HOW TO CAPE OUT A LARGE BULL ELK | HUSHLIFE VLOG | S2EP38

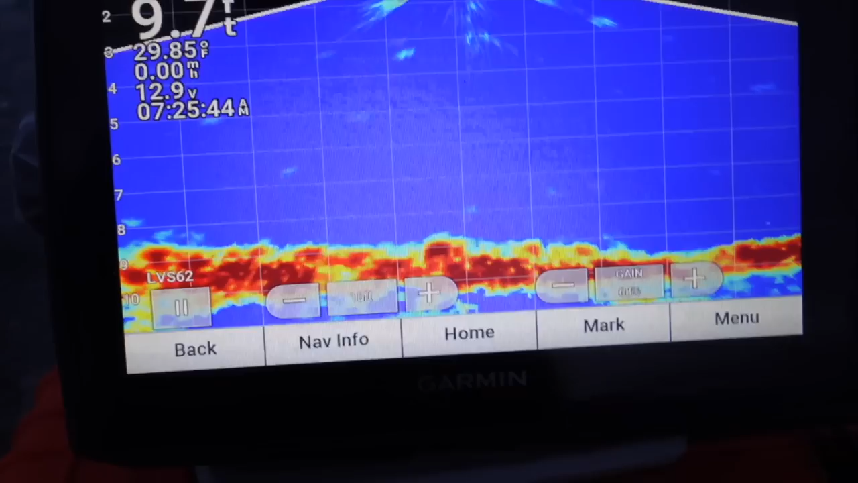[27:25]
On screen: water 29.85°F
This is the Garmin LVS62XR transducer with the
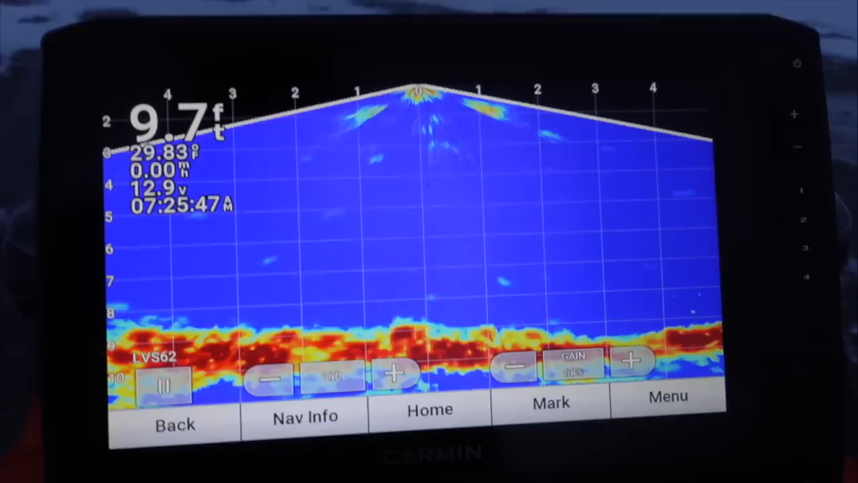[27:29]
On screen: depth 9.7 ft
93SV monitor.
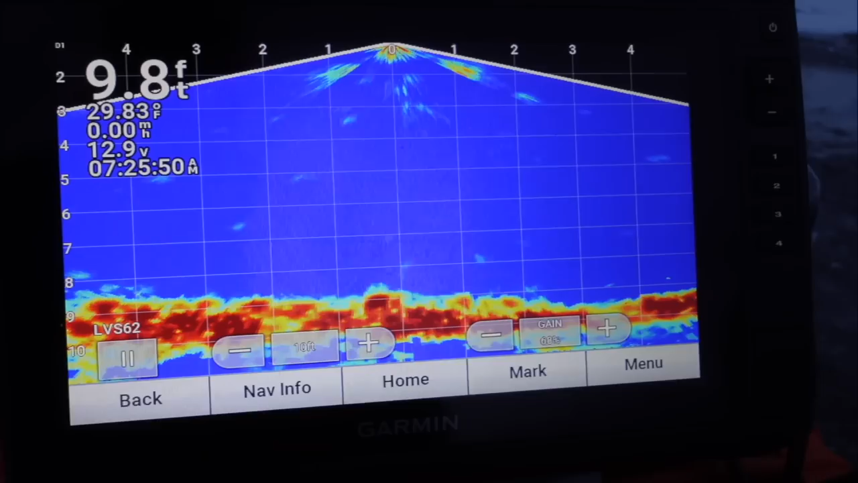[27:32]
On screen: depth 9.8 ft, water 29.83°F, speed 0.00 mph
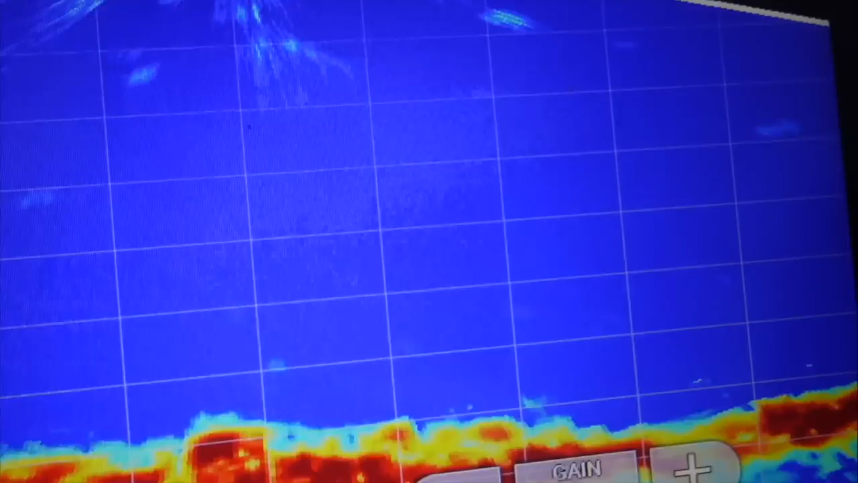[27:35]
As you can see right there, that little dot is my jig.